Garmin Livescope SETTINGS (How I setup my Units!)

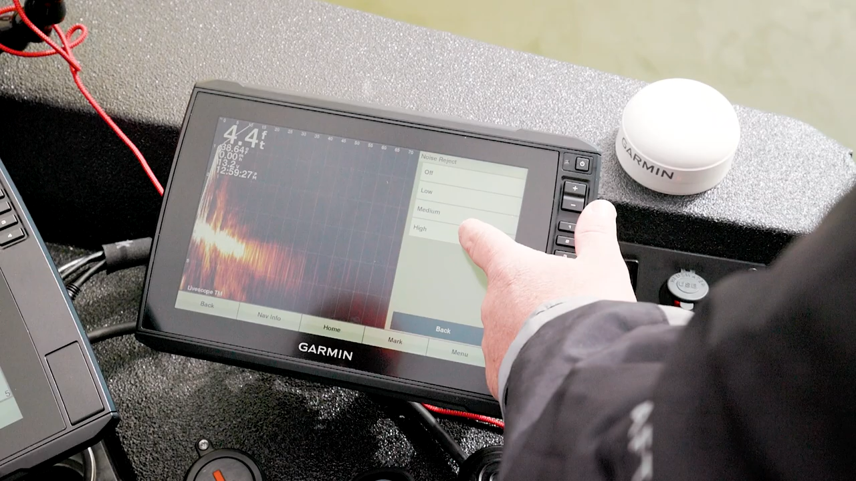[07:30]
run mine on high you can see how that cleaned it up a little bit now the only issue with that is
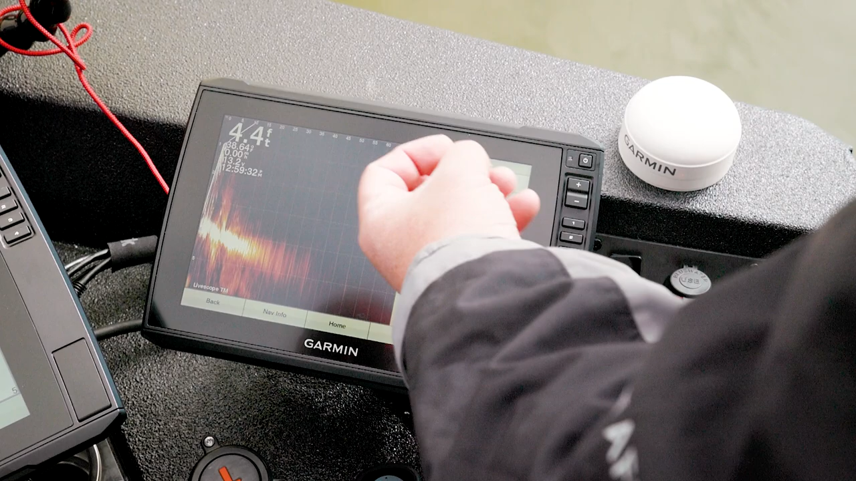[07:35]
because i'm filtering that data it is now going to make things appear a little bit slower
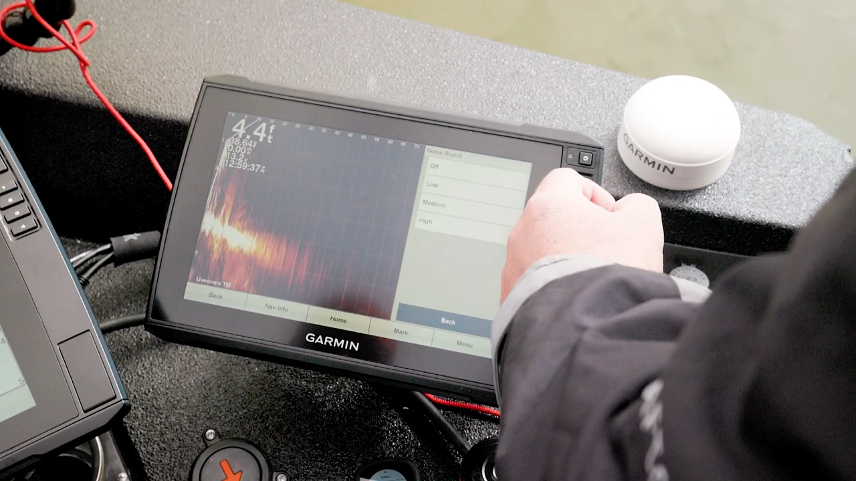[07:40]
this is the raw data that we're seeing my brain can process it if i want yes there's going to be more clutter but i don't always want this deciding
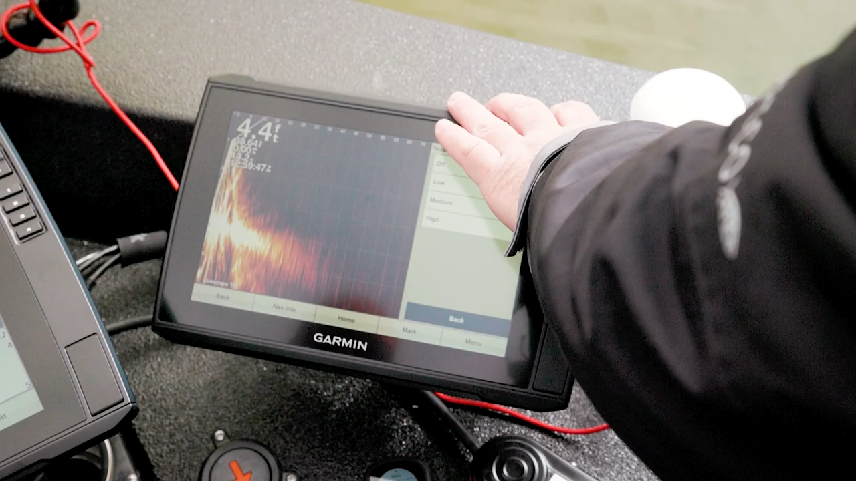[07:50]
what to show me and what not so um but usually on high a big fish is going to return well anyway so so that's okay
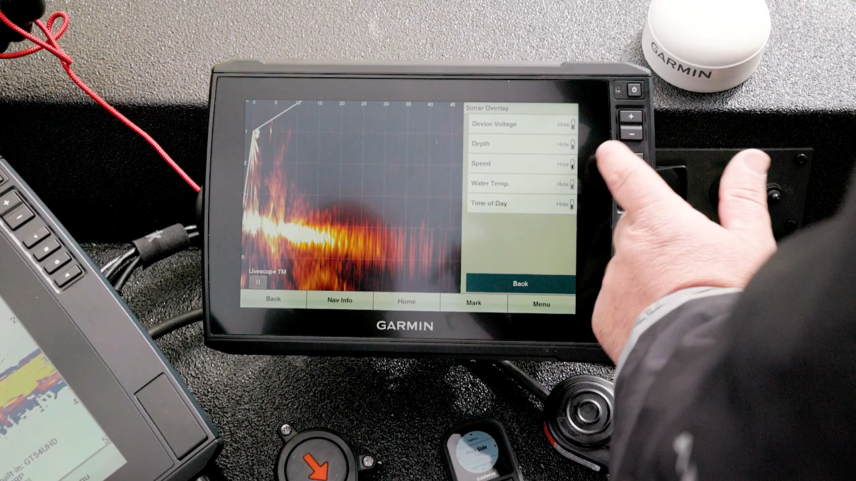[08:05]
any of that so we've got this nice we've got it all right there we've got it so many other places this
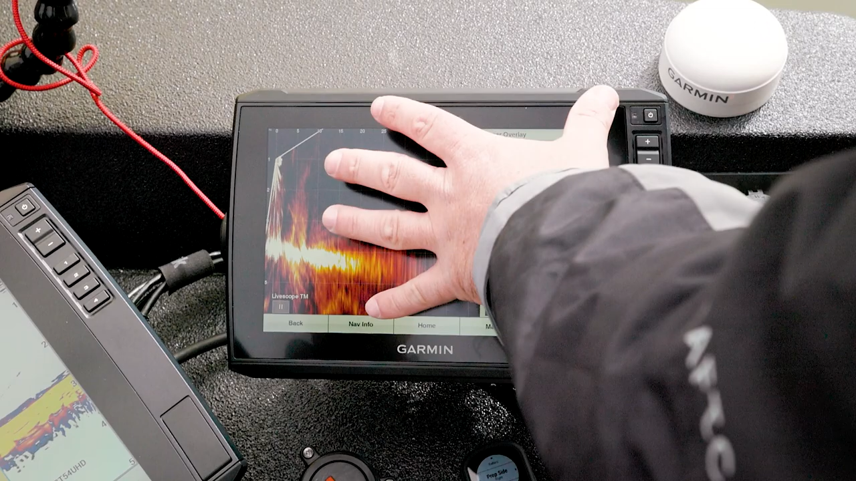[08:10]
is where the money's made right i mean this is one of the big money makers so i want to keep this clean the other thing i'll mention is this layout feature so
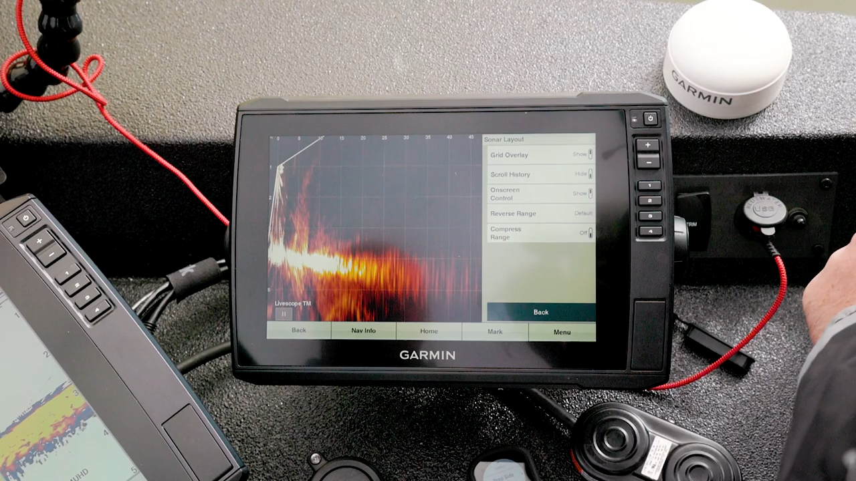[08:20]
what this does i do not fish with the grid personally i
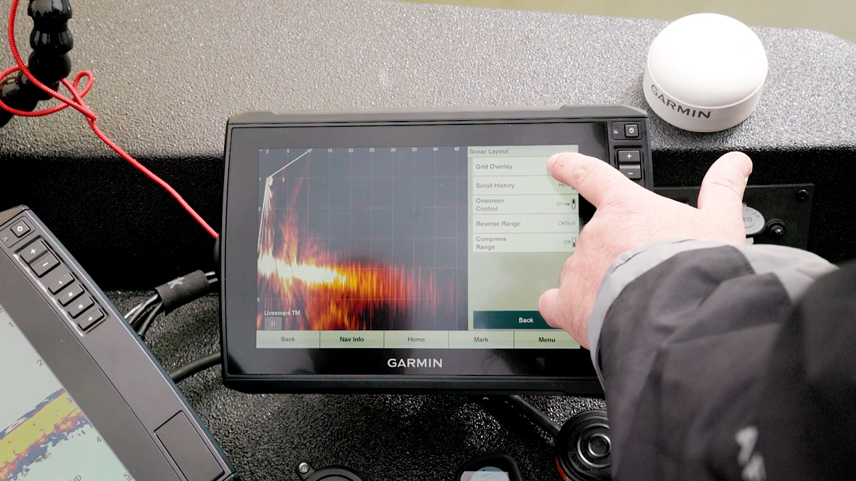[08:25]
don't that's a personal preference do you do you fish with the grid i used to but now it's just
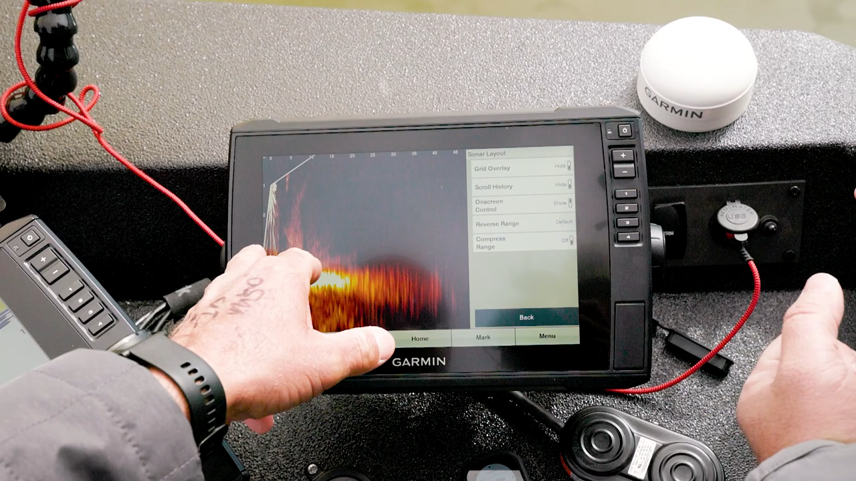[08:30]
like a process you know i kind of you know i can glance at the numbers and just give me more of that screen
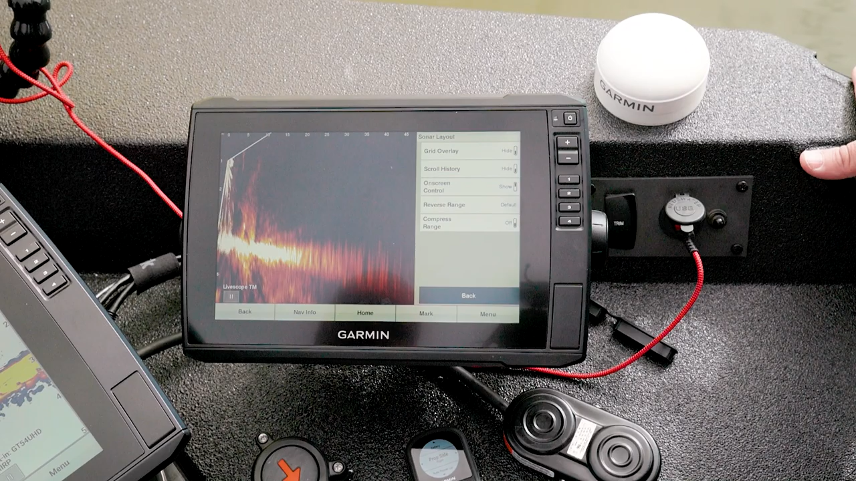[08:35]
exactly and that that's the whole deal for me scroll history we don't really care about the on-screen
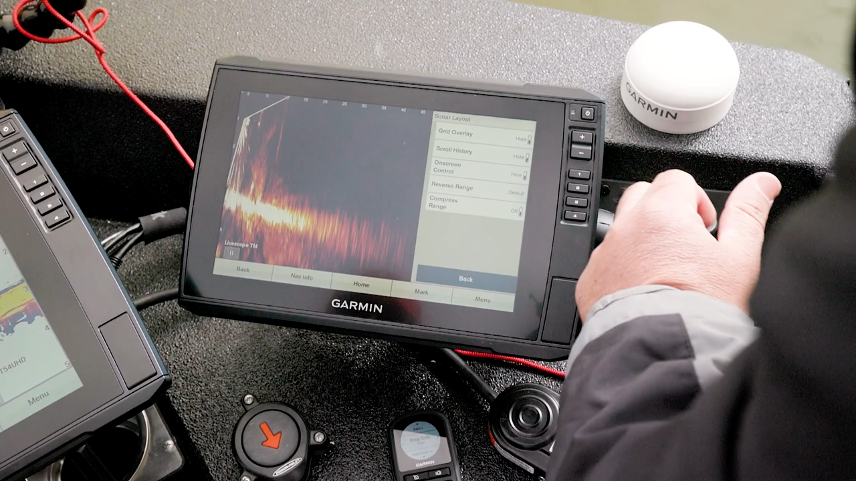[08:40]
control these numbers down here we can turn that off we can turn it on so you can make quick adjustments and then this reverse range so this is where my transducer is i
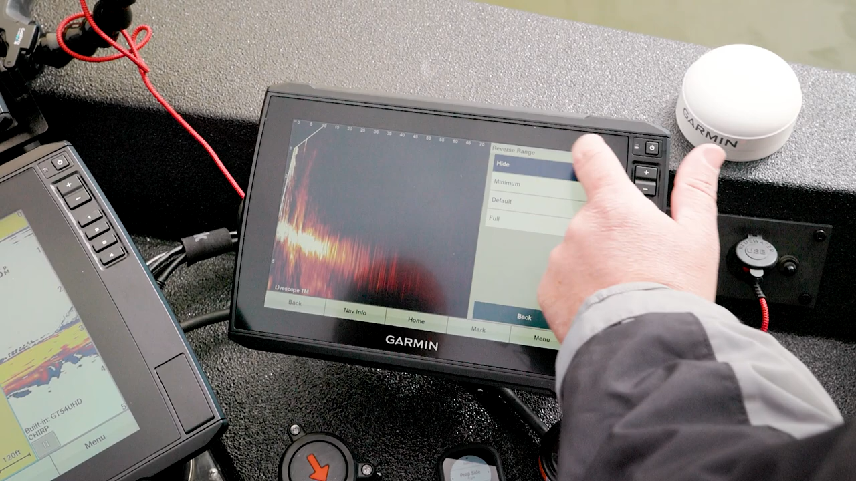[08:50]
can actually hide that so this is the transducer looking straight down below
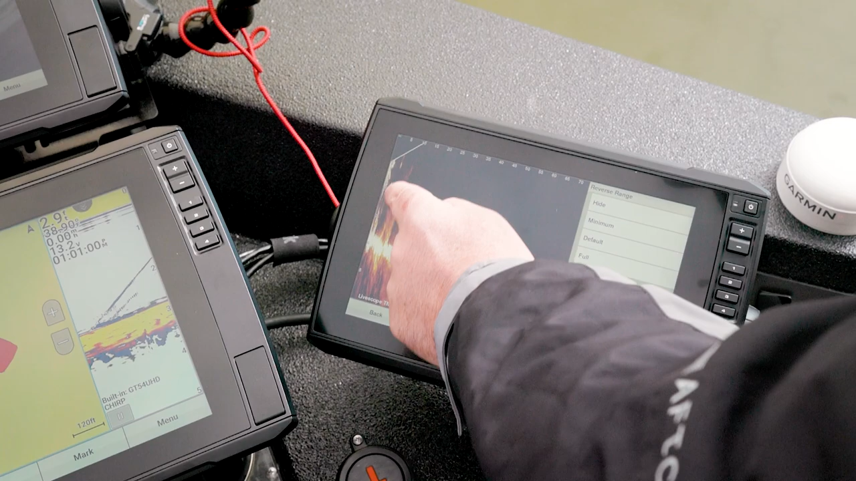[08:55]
the boat and you know in this situation i can only look forward i
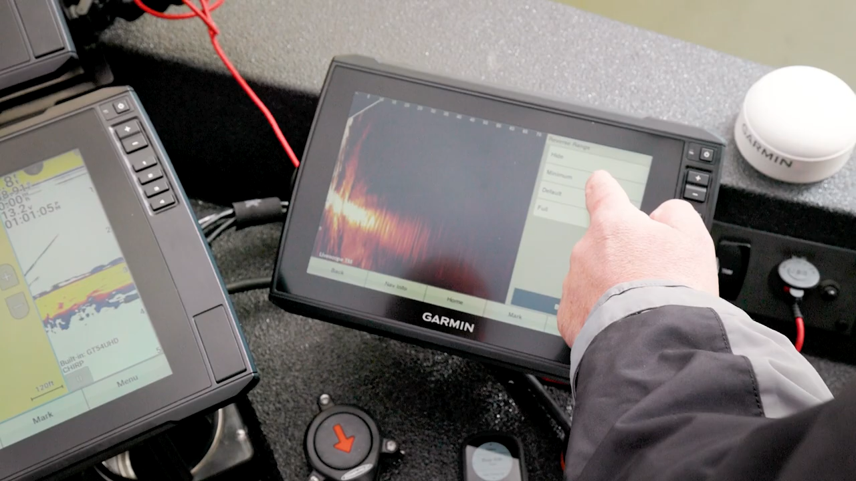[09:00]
can change it to minimum this is the old style and then there's a full and what this does is
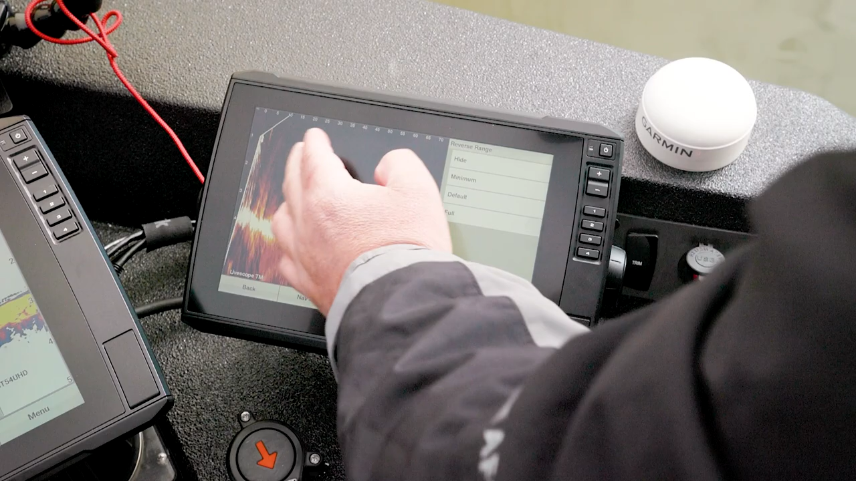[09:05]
if you're out there in deeper water you're talking about the small mouth hiding behind the you could actually have this where
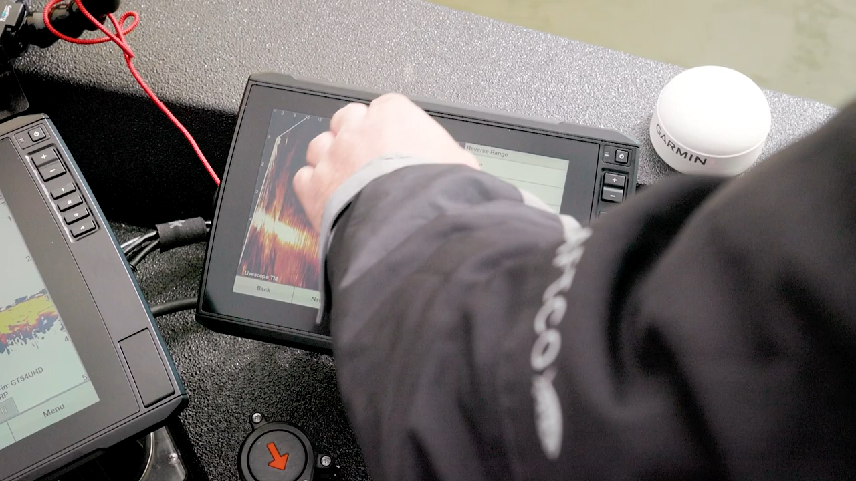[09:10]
it would shoot you know depending on depth far enough behind you you may want to see what's back
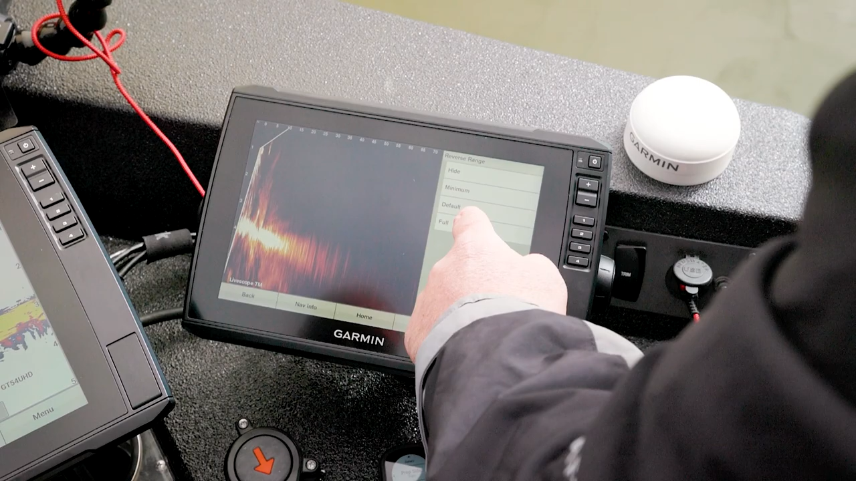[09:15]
there without having to spin the transducer around so by you normally i just start with default and i change it per application
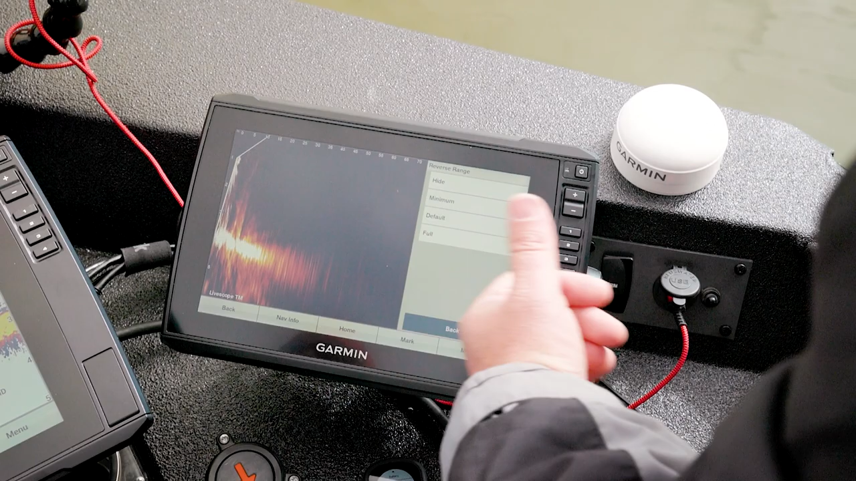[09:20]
but uh besides that that's that's pretty much it